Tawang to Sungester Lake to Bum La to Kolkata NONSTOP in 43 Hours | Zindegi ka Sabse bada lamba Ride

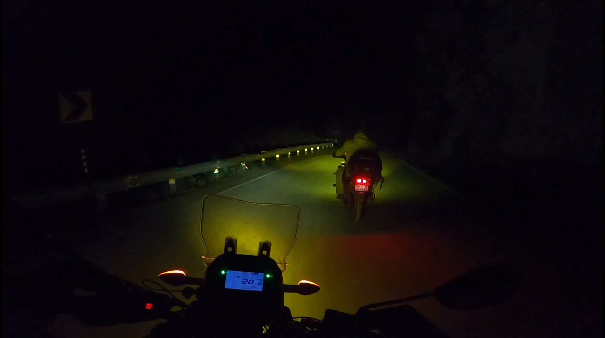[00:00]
बात करते रहो, कथा बोलो, कथा बोलते थको। और कलकत्ता में भी कुछ नहीं मिलेगा, अभी घड़ी में 2:12।
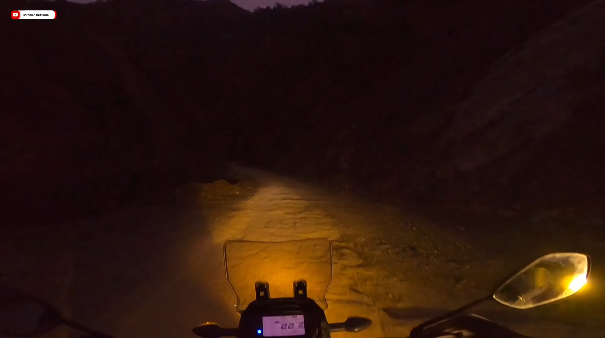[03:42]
अभी 4:30 बज रहा है और अभी सवेरा हो भी गया है पर शांतनुदा अभी भी नींद से नहीं जगा है।
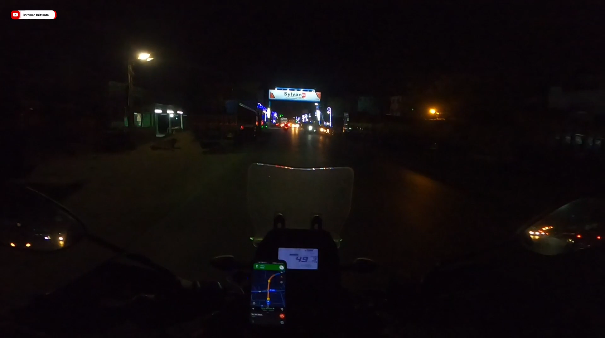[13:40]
ये आ गया मैं रायगंज और पीछे एक दुकान से मैंने एक चश्मा खरीदा,
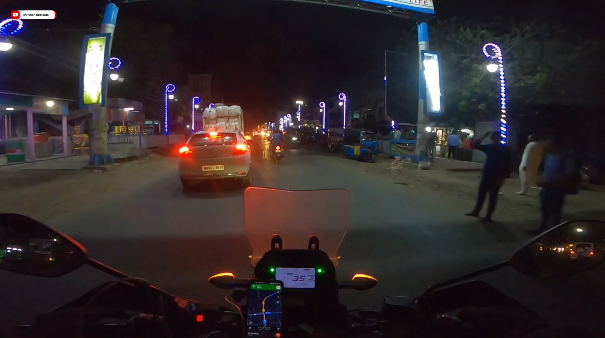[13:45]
वो मैं ढूंढ रहा था पीला वाला, पीला वाला चश्मा नहीं मिला तो ये सादा वाला ही खरीदा ताकि कुछ तो चलाने में सुविधा हो।